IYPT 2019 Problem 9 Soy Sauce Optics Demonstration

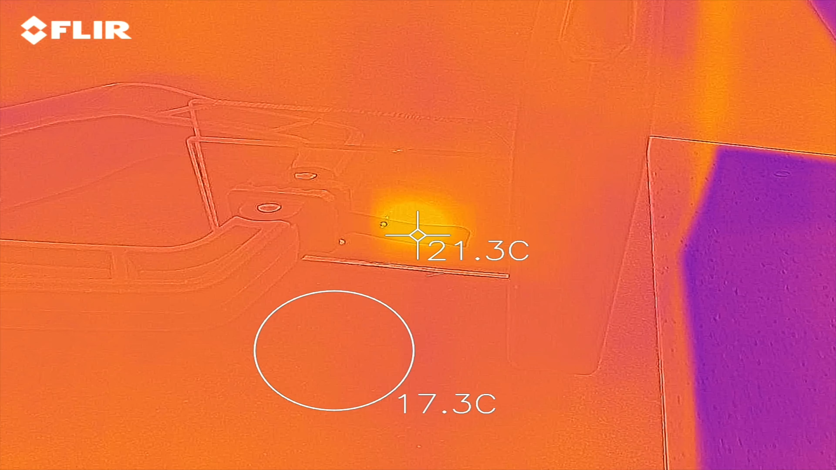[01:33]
On screen: spot 21.3°C
As the light of the laser shines onto our sample soy sauce, part of the soy sauce will heat up because it will absorb part of the light from the laser.
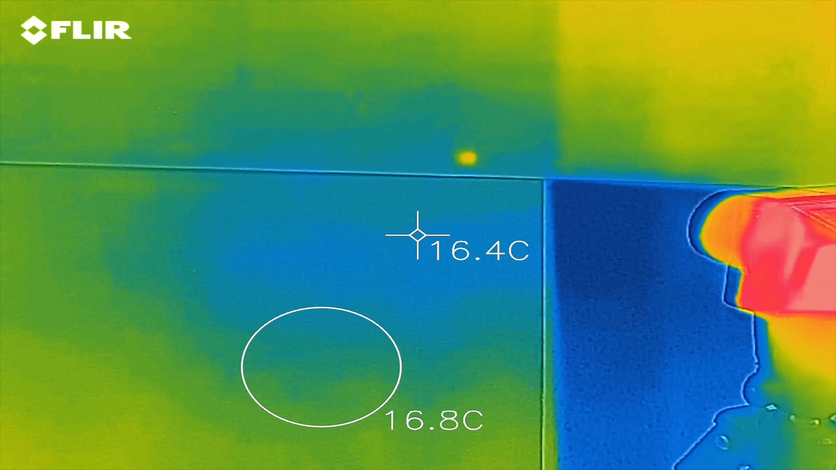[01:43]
On screen: spot 16.4°C
And we can measure this temperature change by using an infrared thermal camera made by FLIR.
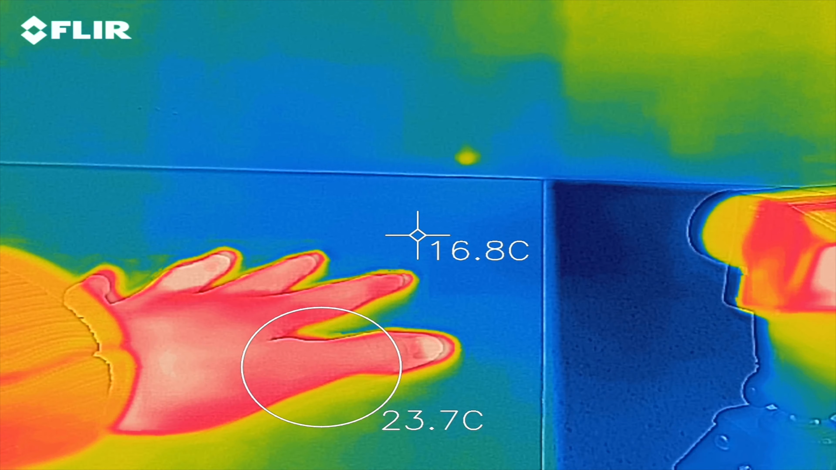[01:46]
Our infrared camera is attached to our phone and using an app on
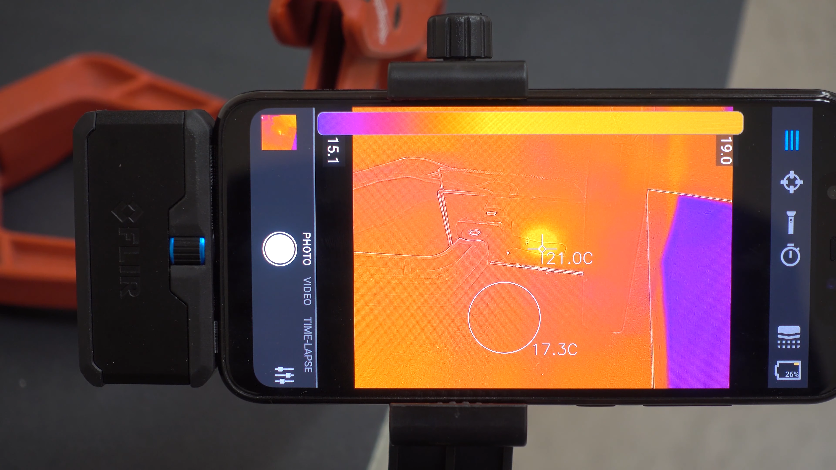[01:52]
our phone we can monitor the temperature of the entire environment. We could check the positioning of our soy sauce slide with respect to the laser beam by taking a look at the reflection of the beam.
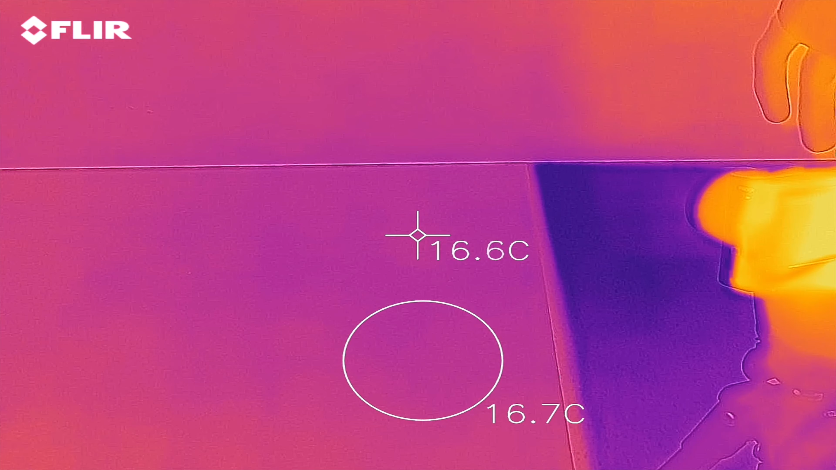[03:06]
On screen: spot 16.6°C
To make sure that the soy sauce and the slide are both cold I put the
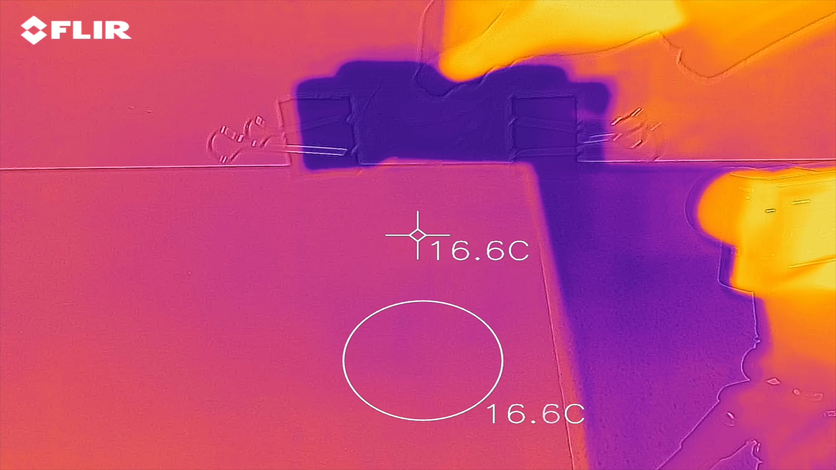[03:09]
On screen: spot 16.6°C
slide
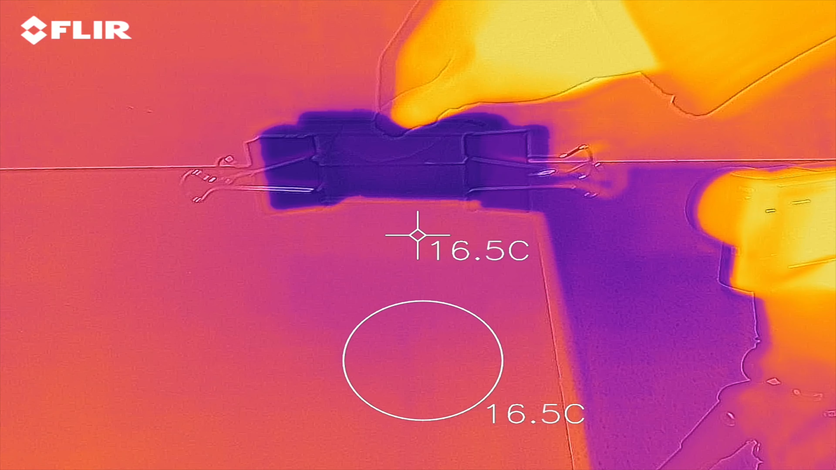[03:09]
On screen: spot 16.5°C
first outside in the cold Canadian winter
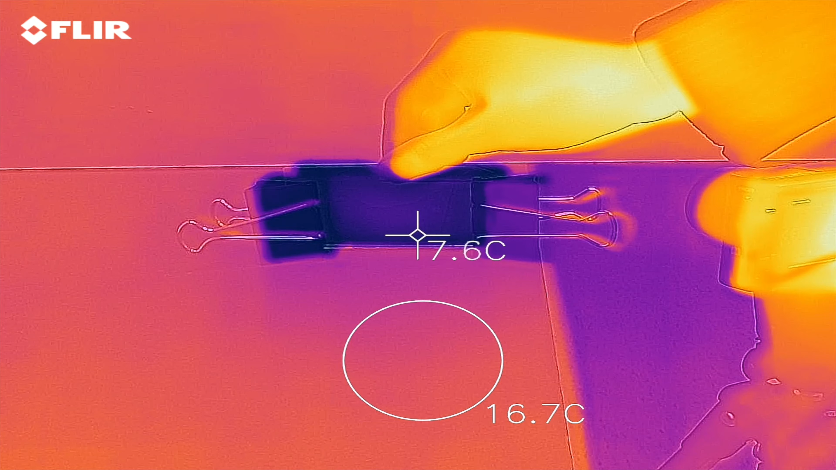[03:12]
and when I bring it back we see on the thermal camera that the slide shows a very dark color. Then when I turn the laser beam on we see
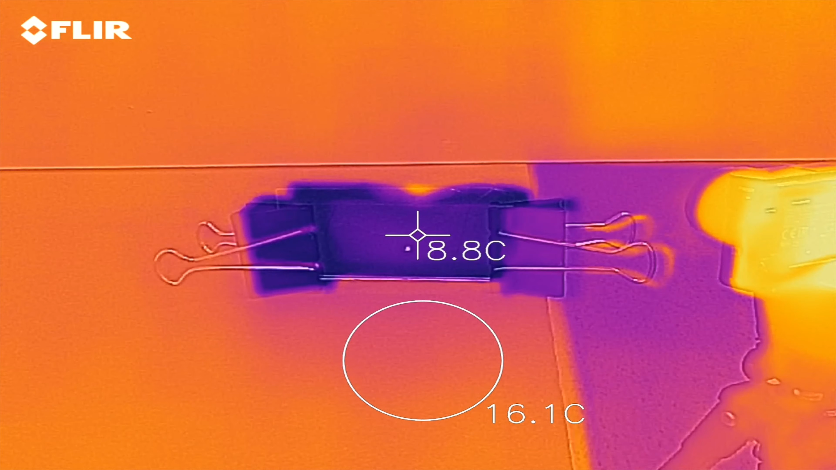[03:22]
a spot where the laser beam hits
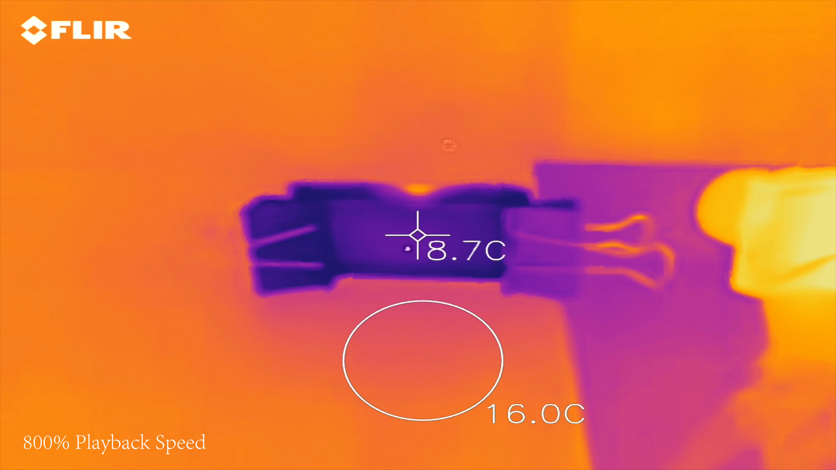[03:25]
is getting warmer and warmer faster than the whole slide is warming up to the room temperature. And eventually we'll see one spot on the slide that is consistently two or three degrees above the room temperature. And due to the power of our laser we're unable to make the spot any hotter. This is because at this temperature the system essentially reaches a steady state. A big shout out to Dave for helping me film some of the footages used in this video.